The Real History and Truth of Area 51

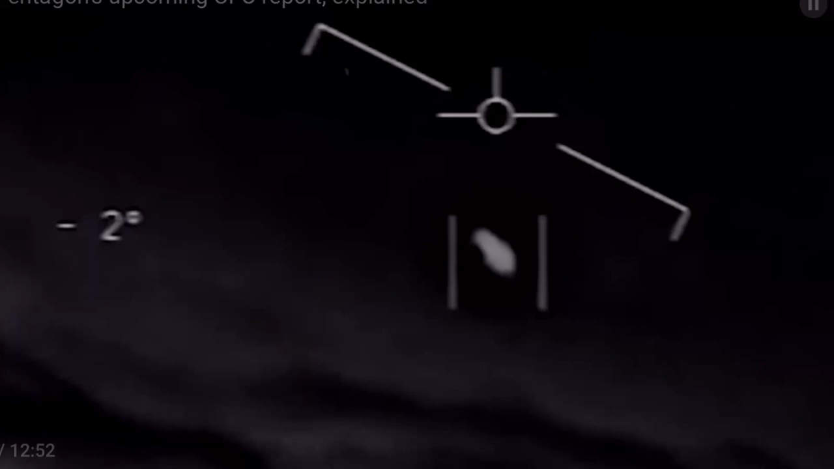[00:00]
There's a whole fleet of a look on the ASA, but if there's like another thing, it's rotating.
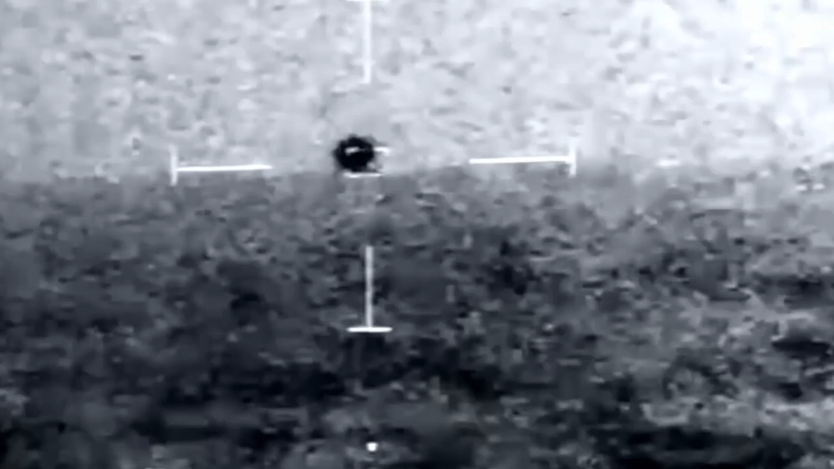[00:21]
Yeah, we have a 31,000 sustain on the top side. Oh, it splashed. It splashed. Mark Baring in range.